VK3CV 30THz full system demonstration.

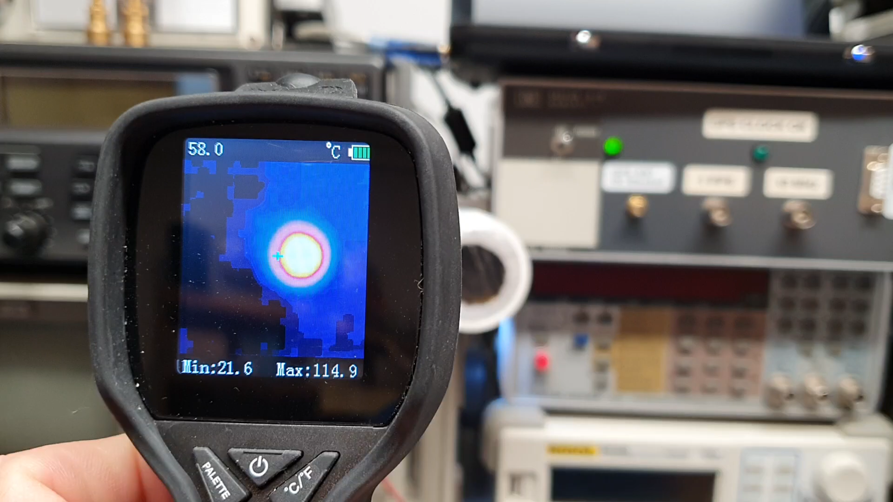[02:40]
On screen: spot 58.0°C
that source is up at about a hundred and fifteen degrees Celsius at the moment.